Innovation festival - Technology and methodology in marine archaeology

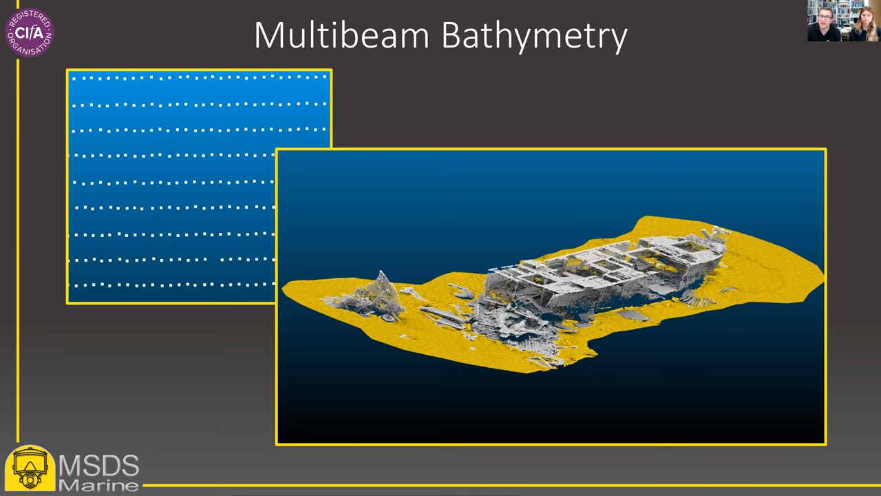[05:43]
This point cloud can then be viewed in 3D, have a surface applied to create a digital terrain model and effects such as shadow can be applied to highlight features. It can also be used to create visually impressive images which can show a great deal of detail about a wreck. And the image on the right is the James Egan Layton, this is this is point cloud data.
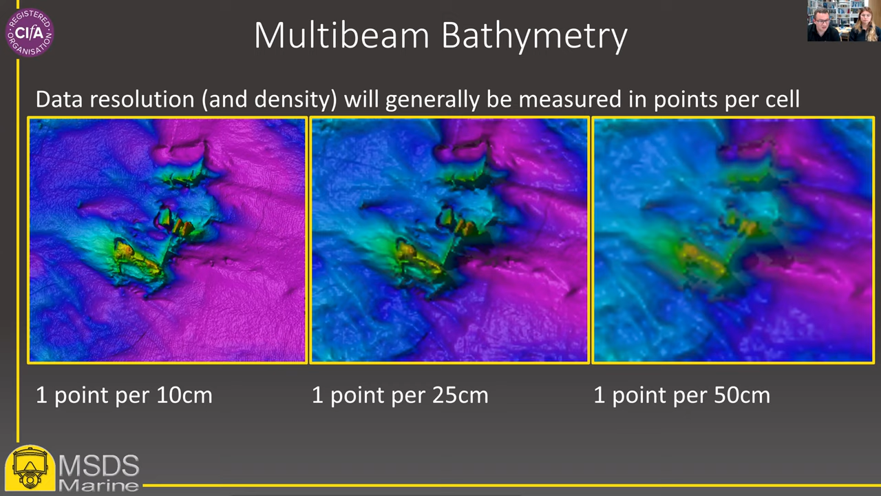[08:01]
or from human impacts such as fishing, fieldwork planning, or to create visualizations for dissemination to the public. Data collected over multiple years can be used to assess changes to the site and the local environment. Calculations can also be made to establish the amount of sediment loss or accretion over time. And all these help us to understand future management priorities. So that was a very brief look at multi-beam bathymetry. So now just move on quickly to acoustic tracking. So as with multi-beam, acoustic positioning is not a new technology. Indeed, it's not even new in marine archaeology. Probably the first example within archaeology dates back to 1975, when Nigel Kelland of Sonodyne undertook a range meter survey of the Mary Rose, and this was prior to the excavation in 1982.
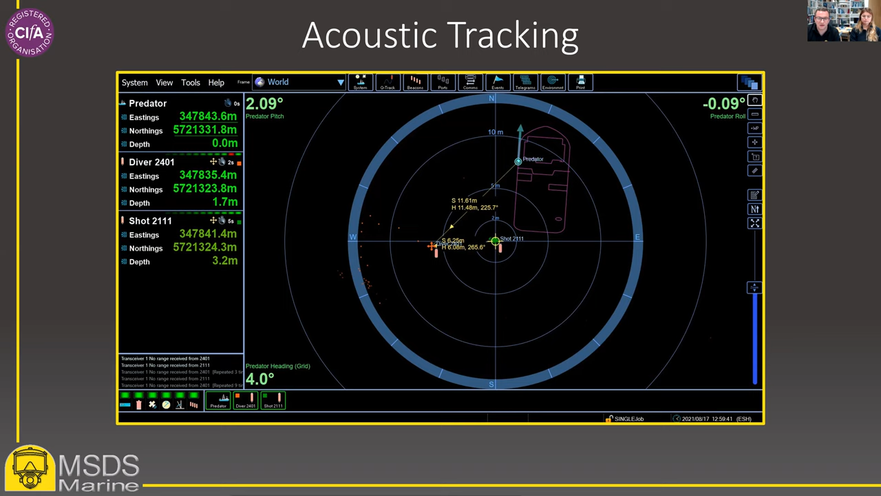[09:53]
often underlay with geo-referenced images from multi-beam or site-scansona, or historic site plans. This allows the diving supervisor to guide the divers, or an ROV pilot to guide his ROV, around the seabed. So how has this technology moved on since it was first used in 1975? As with most survey equipment, the overall methodology of use has remained similar, but advances in technology have allowed accuracy to improve, and systems have become smaller, more reliable, and often cheaper. One limitation of acoustic tracking within the marine archaeology world has always been the setting up and calibration of the system, especially on short jobs using vessels of opportunity.
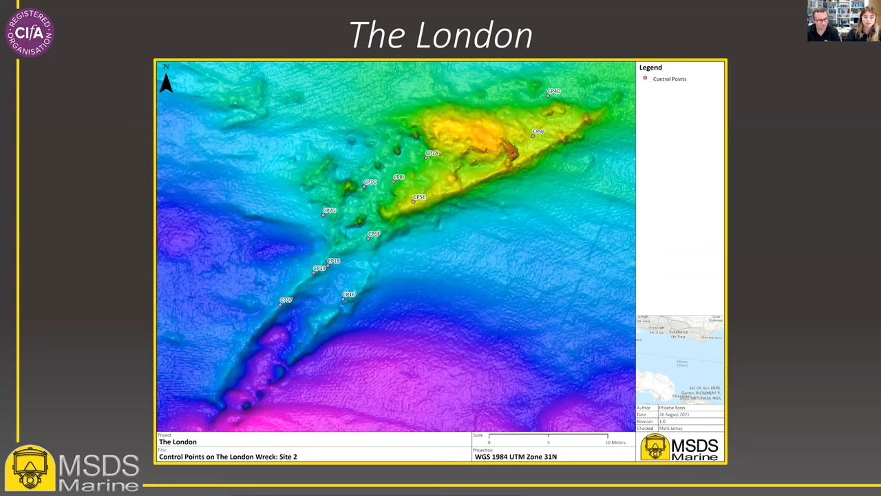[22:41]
The additional features recorded will now be used to complement the site plan being created in site recorder. The monitoring points proved effective as the day after we installed them, Steve was back on site and was successfully measuring in features. Later this year, Steve and the team will be coming up to our offices for further site recorder training to complement his existing knowledge of the program and to help build up a comprehensive site plan.
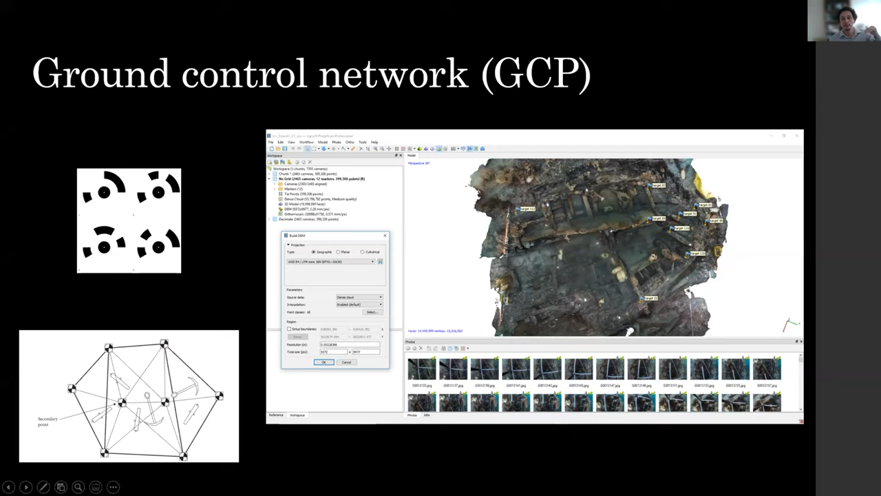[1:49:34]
that just shows all the targets that we've been using that have been uh attached to the wreck and that way we can guarantee we're going to have that overlap between the different surveys throughout the years the other really interesting thing is that we because we had high resolution multi-beam we could georeference all these surveys and put them on the seabird this was quite new a few years ago now it's commonly used we saw that on the bronze bell break in the first presentation um but yeah georeferencing these these um these data sets was is critical because then you start putting everything into the same spatial reference
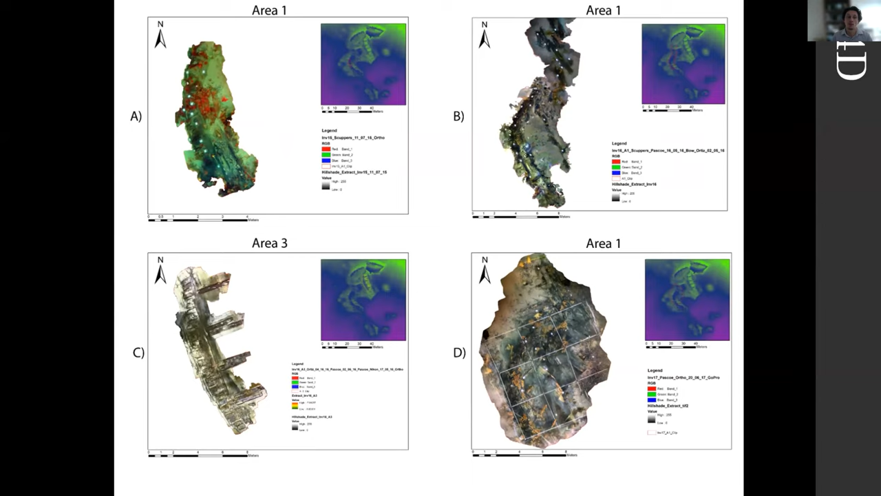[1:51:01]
so here we're actually using photogrammetry as a remote sensing tool to monitor the changes on the site and we can create this for the image of what's what was happening on cbid
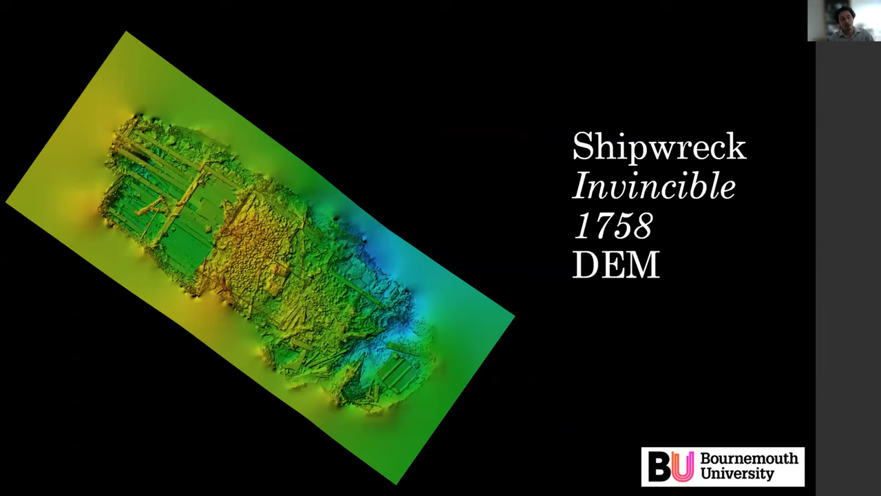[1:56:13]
this the right depths uh with the multi-beam we can put this on gis use different type of um